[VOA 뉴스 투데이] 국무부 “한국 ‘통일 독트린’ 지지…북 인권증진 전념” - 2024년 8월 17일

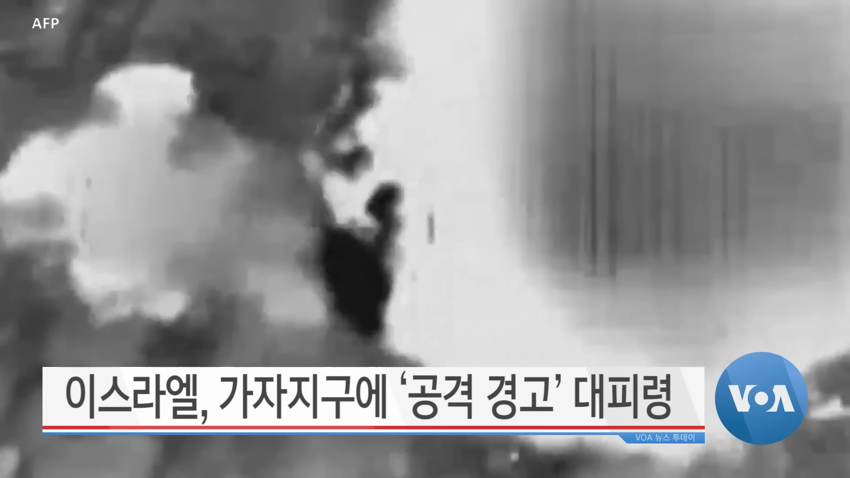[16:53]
여러 발이 발사된 칸 유니스의 한 지역을 타격하고 휴대용 미사일과 폭발물 등의 무기를 노액했다고 밝혔습니다.